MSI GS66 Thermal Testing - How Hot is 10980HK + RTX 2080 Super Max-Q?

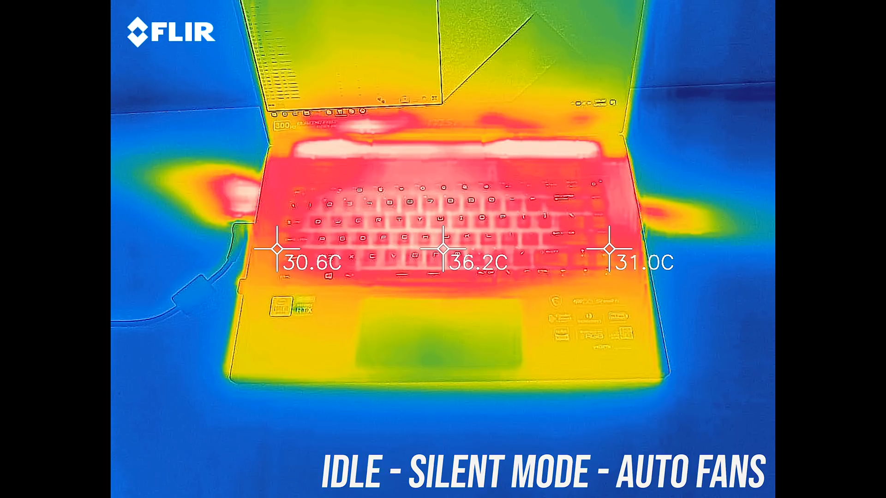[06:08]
at idle it was in the mid 30s, so a little warmer than many other laptops I've tested, but no issue.
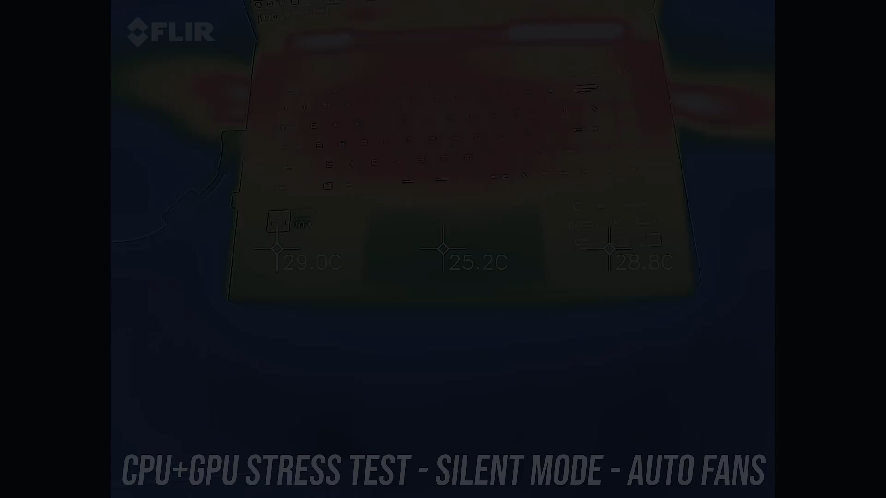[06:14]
With the stress tests running in silent mode, the center was actually hot to the touch.
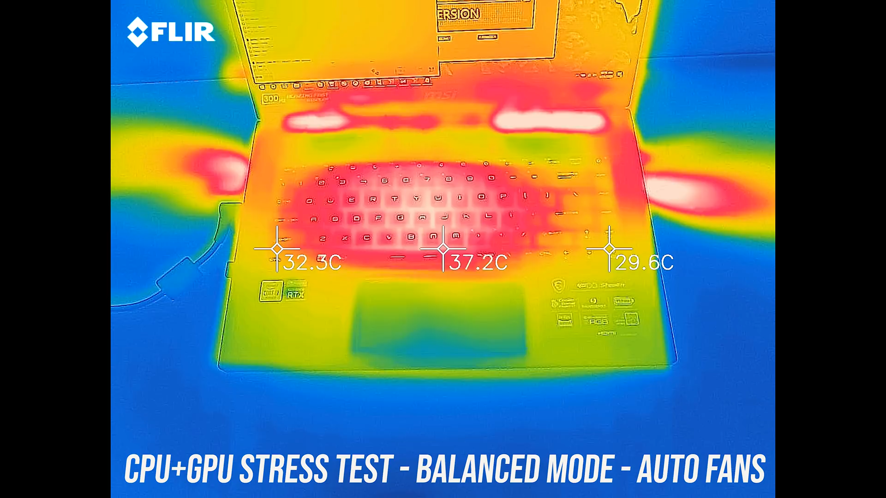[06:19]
In balanced mode it's performing better and also cooler in the center now due to the higher fan speed.
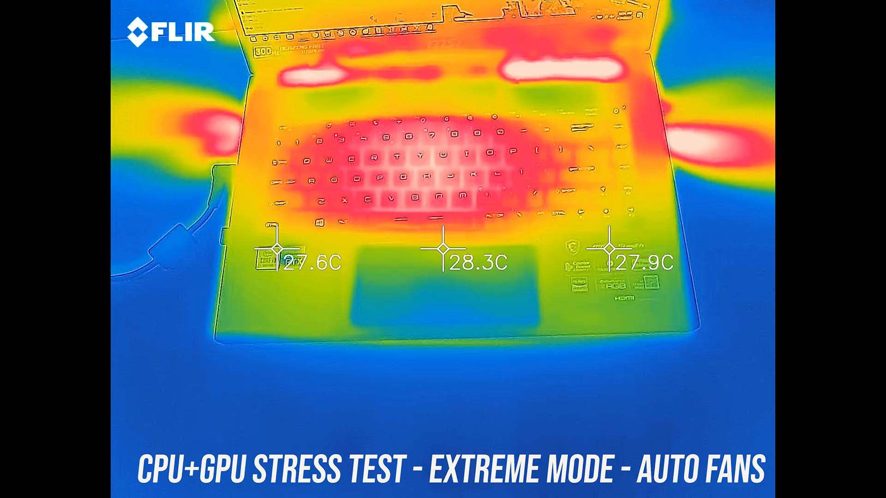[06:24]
Extreme mode seemed the same as balanced, which makes sense given it performed equivalently. With cooler boost mode the wrist rests actually felt cool now, they were warm before but not hot,
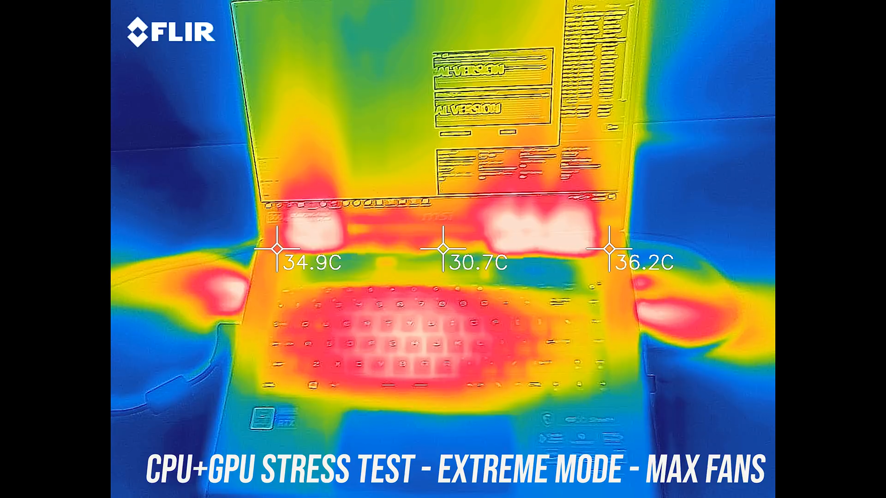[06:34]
and the middle was now only warm, however as we'll hear now the fan is quite loud to achieve this.